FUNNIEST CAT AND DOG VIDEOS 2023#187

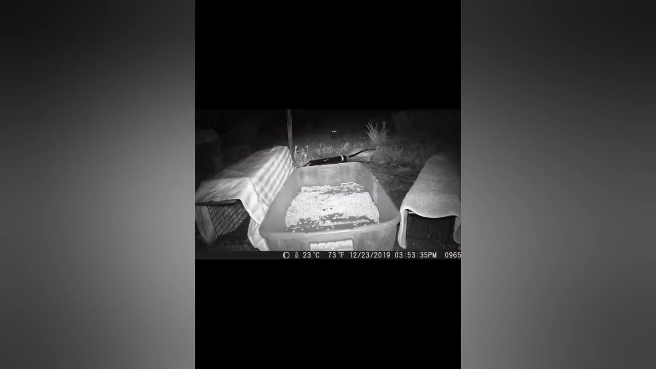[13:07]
Removing the food bin would make it easier to trap animals, but I also don't want to start a fight because these are still wild animals out here. Right off the bat, we got Miko, our raccoon friend,
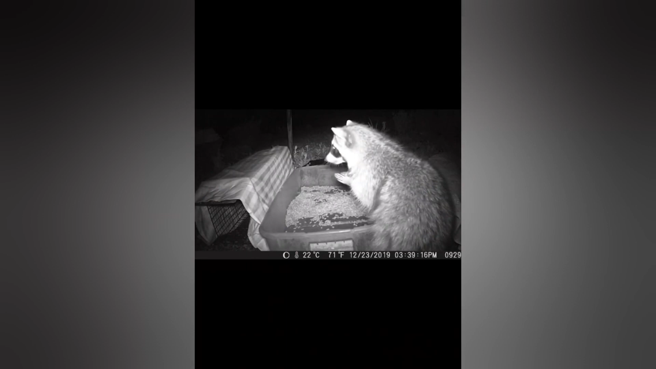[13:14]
and he was kind of interested in the traps, but was more interested in the big bowl of food in the middle, which is okay with me because I don't want to catch Miko, I want to catch my cat.
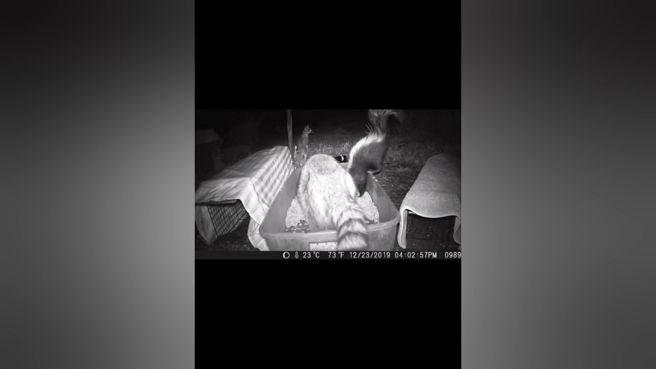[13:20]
We have been having a slight territorial issue with Ingrid the skunk. Here she is scaring away poor Jimifer. But our little friend Miko remains unfazed. He's come up with a way to sneak up behind Ingrid and still get some food, and that's pretty ballsy to be on that side of a skunk, so good on you, Miko.
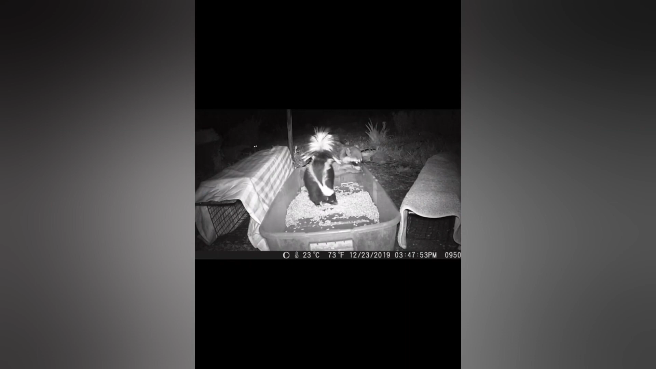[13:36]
Then Fred decided to come up and join Ingrid, and you know, he's not the most graceful skunk out there. Nailed it, Fred. Good job. I didn't see any animals go into the traps, just disregard that.